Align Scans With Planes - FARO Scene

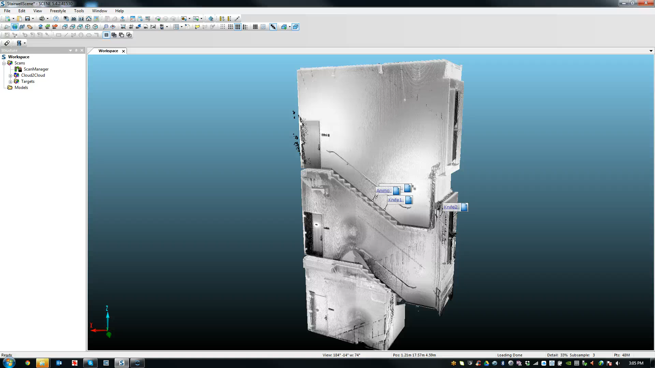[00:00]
Hello everyone, this is Eugene Lucio, and I'd like to show you how you can align your scans to a principal direction, like a north direction, east direction, whatever it is that you prefer.
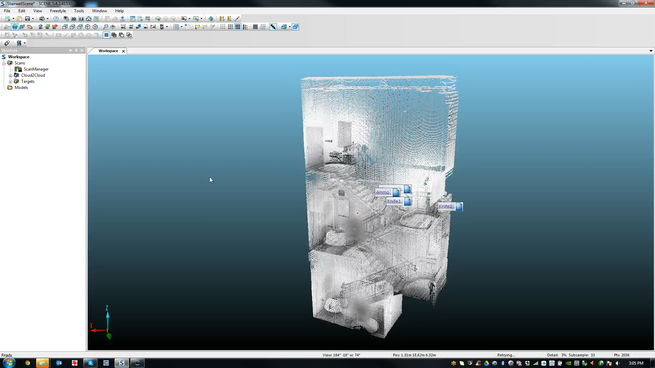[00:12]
So I have a set of scans here in front of me, and this is of a stairwell, and this particular stairwell is not really aligned in the viewport.
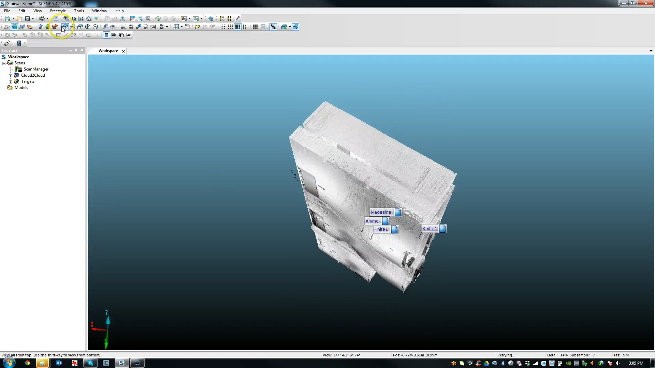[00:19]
If I go to the top-down view, you'll see that it's sort of off at an angle, and that's maybe not what I want in the viewport. Maybe I want to get a nice aligned view to the viewport so everything's nice and square.
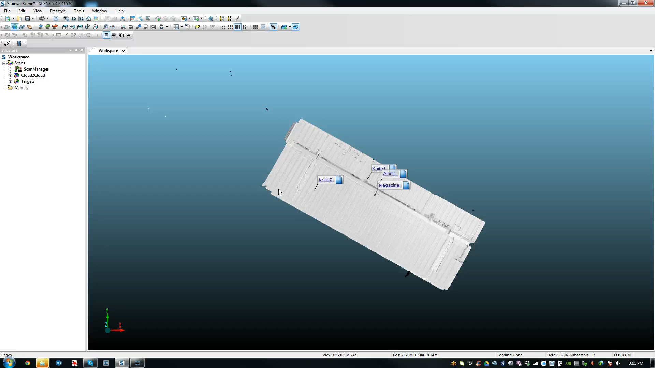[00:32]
So what I can do, the first thing I typically do in these types of situations is I get out a perspective view.
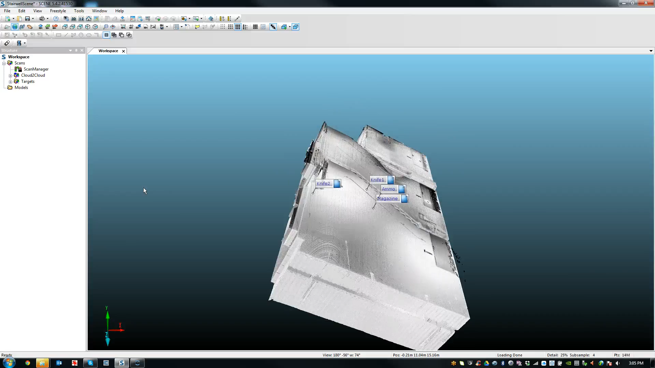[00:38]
So I hit the P button, and you can get to an orthographic view. If I go to the top-down now, you'll see that nothing is distorted in the view. You can see everything's sort of square. So we need a plane in order to align these scans.
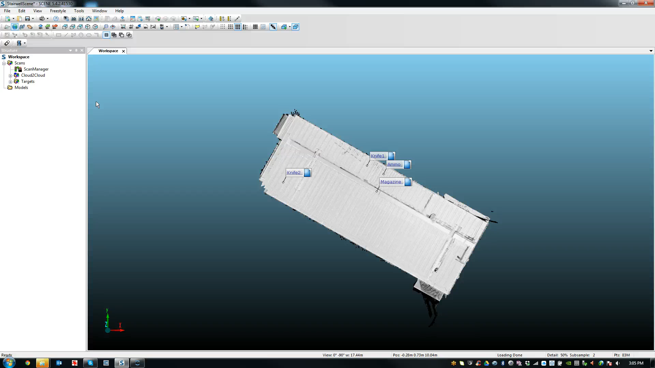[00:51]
So if I go to one of these, it doesn't matter which scan, but I'll just go to the planar view of this number 5 scan that I have here.
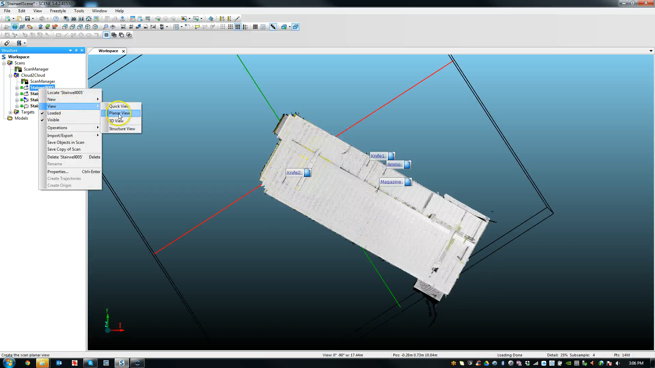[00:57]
And once this comes up, I'm going to use the selection tools to create a plane.
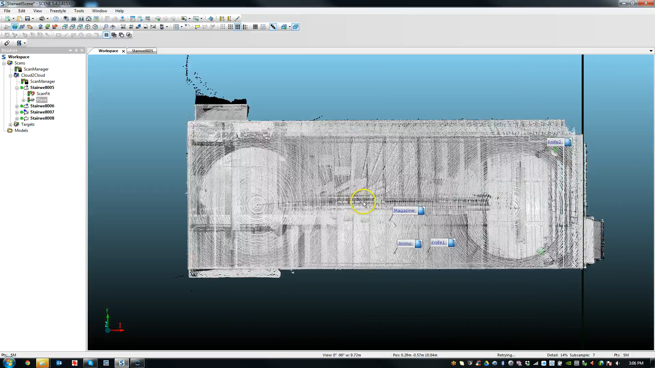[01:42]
And that plane that I've created, if I turn over here, is actually over here. Let's see if I can see it a bit better.
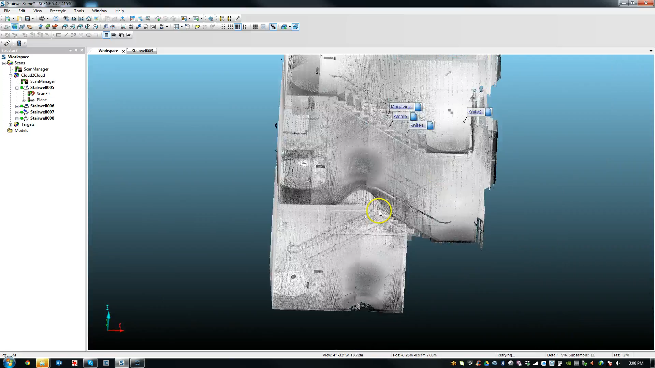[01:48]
A little bit difficult to see.